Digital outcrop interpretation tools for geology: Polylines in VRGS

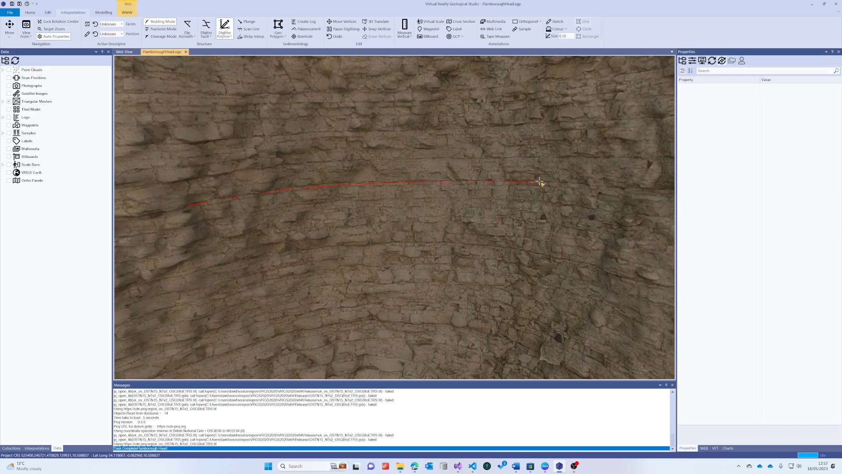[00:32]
And the basic mode is click your points along a bedding plane. Now in this mode you can't drag the polyline vertex is set when you release the mouse button. So we double click to finish. Now we see our line and our vertices. The next stage is we can go to draw as opposed to digitize. You've got the different options as we use this drop-down menu. In this mode we can drag the mouse. So we can put together lots of different points or we can click.
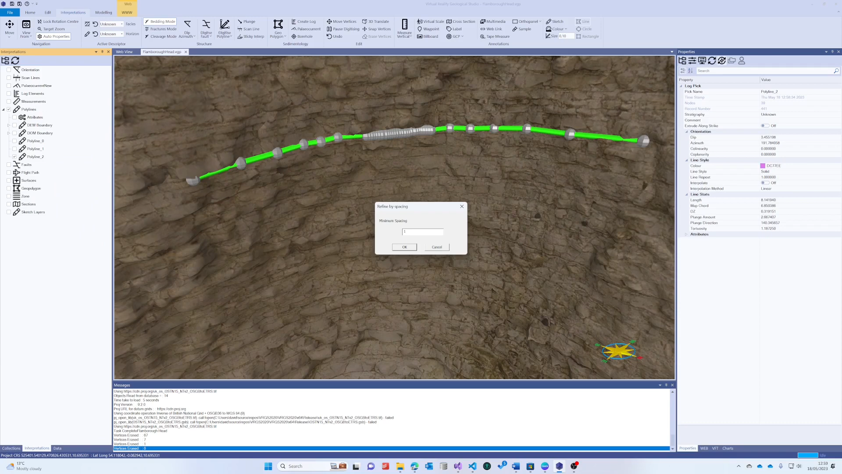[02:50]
We also have a different mode where we can say in here refine by spacing and I say I only want to polylines to be no closer than one meter. And then there we go. So that's refined that polyline. So that's a little bit on digitizing polylines and how you can refine them. If you want to edit your polyline we use our move vertices tool and this allows us to drag a polyline vertex around on the outcrop.
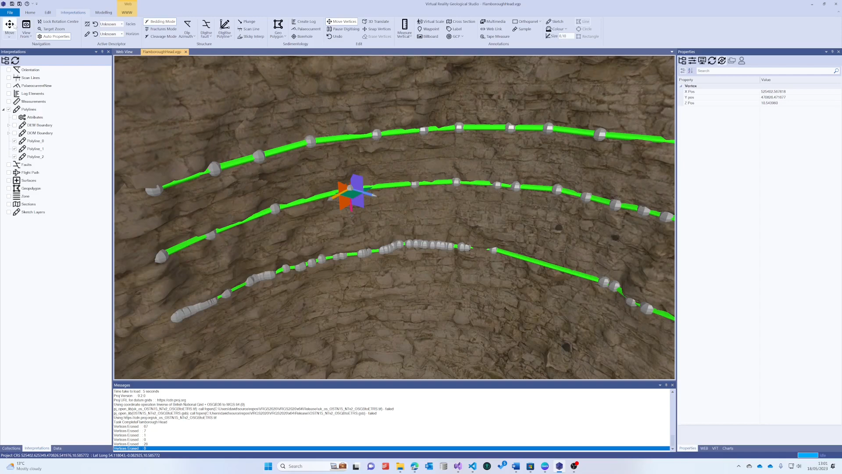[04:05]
We go back to move vertices and we can stick that back on the outcrop. Click the move mode button to cancel any existing editing modes. The display styles we can use for polylines are controlled in the polyline group. Here we can set the trace size. We can say whether we want a 3D trace or not, which is the cylinder. We can change the size of the cylinder and the trace.
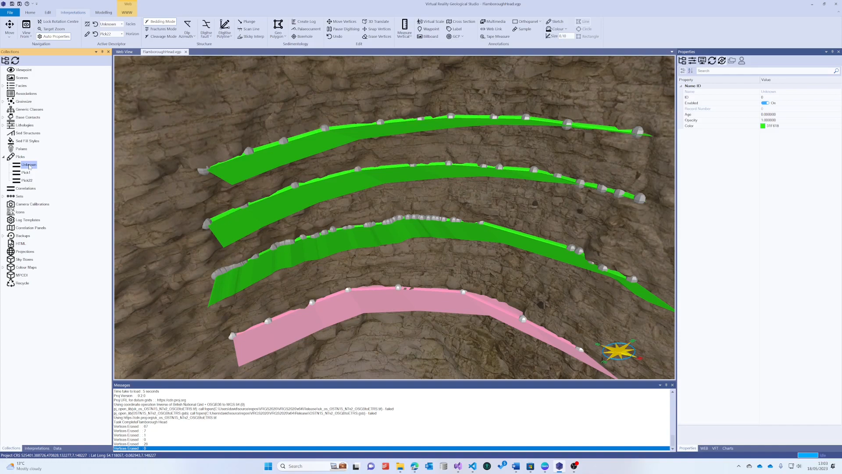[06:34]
And that is defined by the colour of the pic, which is found in the collections tab here. So we have unknown, pic 1, pic 22. There's always a pic called unknown, which is the default. If you go to your interpretations again, and we go to a single one of the polylines that we've drawn, you'll see within the polyline properties, it does have a colour value. Now if I change this colour value, nothing happens on the display here. That's because within the polyline group, we can change the way in which the colours are displayed. By default, it's the pic that the polyline is assigned to, or the stratigraphy.
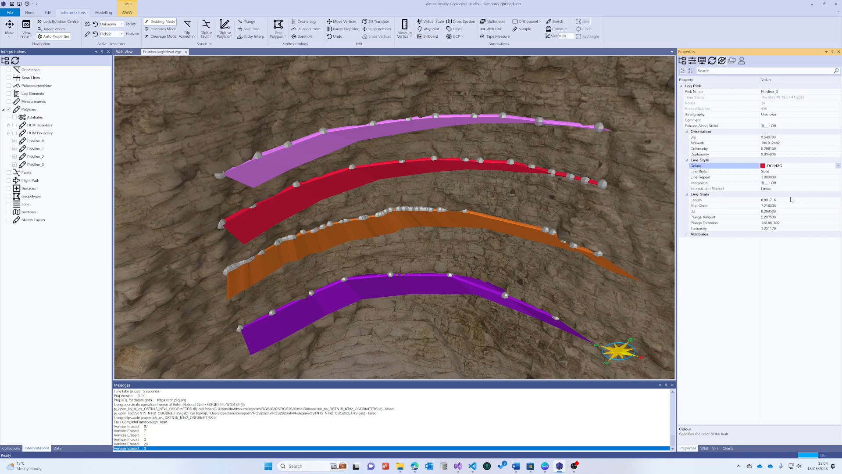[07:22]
If we want to do some further editing, we select our polyline and go to the digitize polyline button.
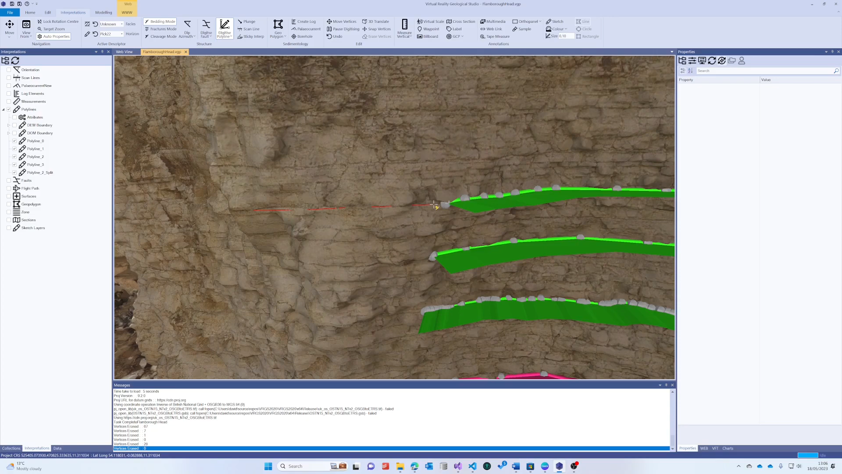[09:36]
it pauses the digitizing mode and allows you to then move the model around. So that's great for when you're going around corners. Right. New polyline has been added. It is assigned to pic 22. If I want to change it, I can go back to say pick one, select it. And then if I use this button, update all selected selected objects with this value, it will assign pick one to whatever selected.
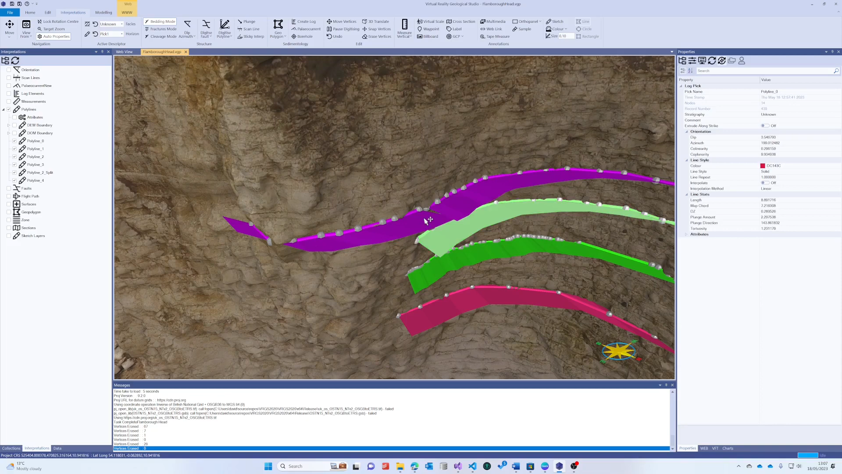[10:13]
So I could do that for all of these. So I've selected two polylines there, assigned to pick one and they've all gone into the same group. If I want to join these two simply select one, then the other holding down the control key allows you to select more than one polyline.
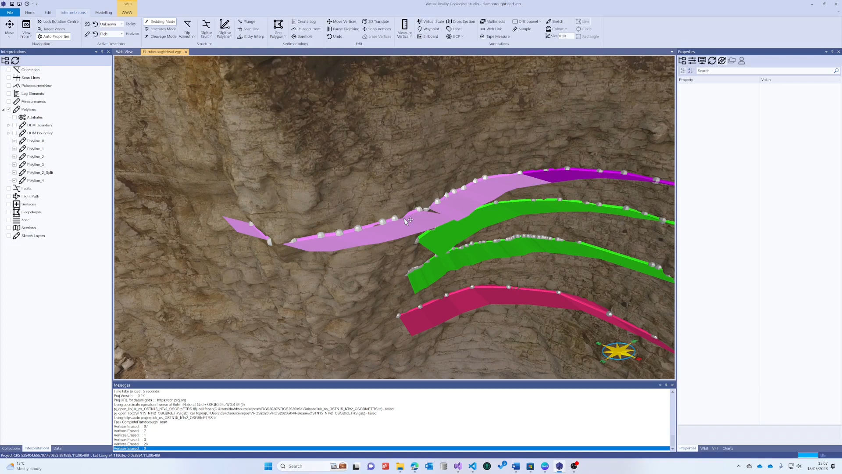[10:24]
Then we do join lines and the two polylines will be merged together into one. If I want to organize the polylines in the tree into different groups, that's quite easily done.
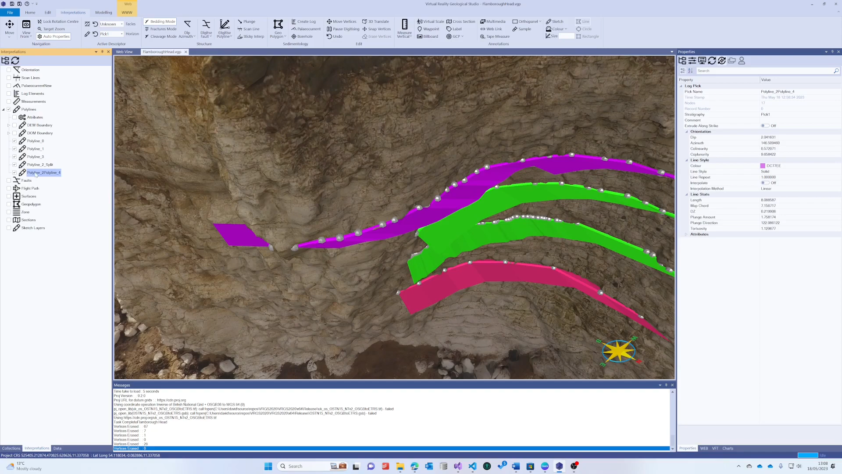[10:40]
Select them and then do group. And we then end up with a group of polylines in the data tree.